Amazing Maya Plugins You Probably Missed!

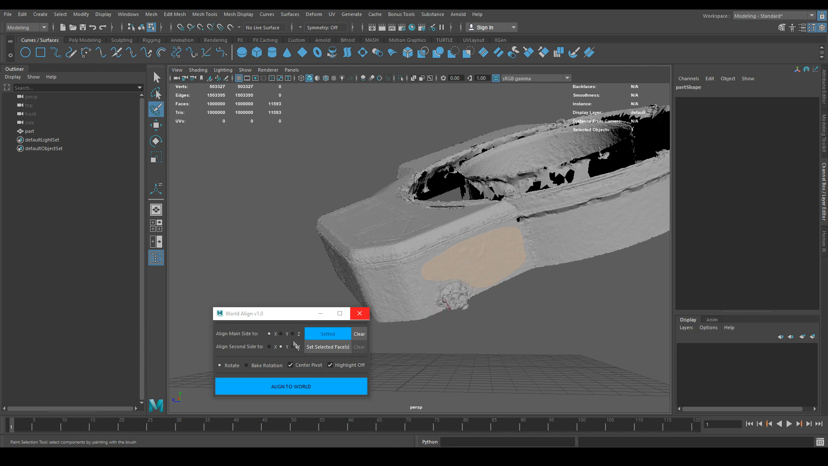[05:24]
And this can be extremely useful, especially in the case of 3D scanned models,
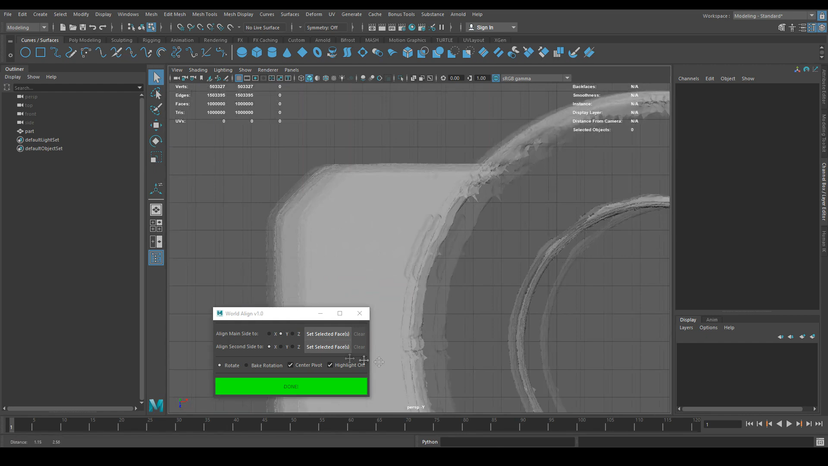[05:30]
which are known by their high poly count and their noisy and random surfaces.
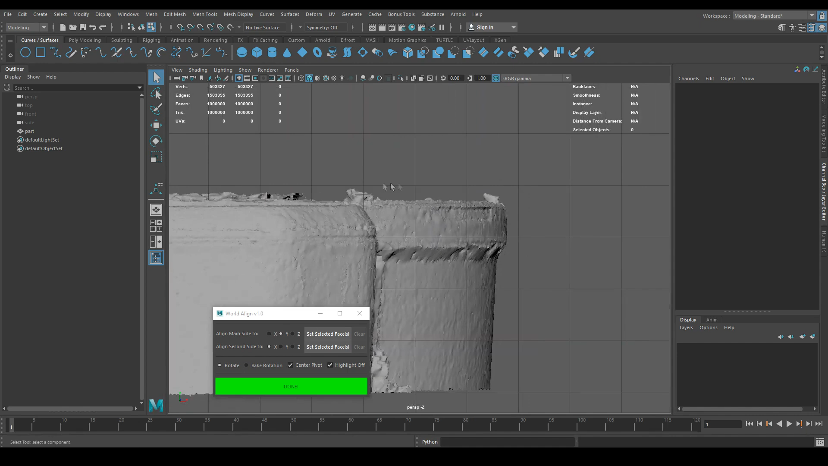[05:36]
And they are most of the time randomly orientated from the scanning or the photogrammetry software.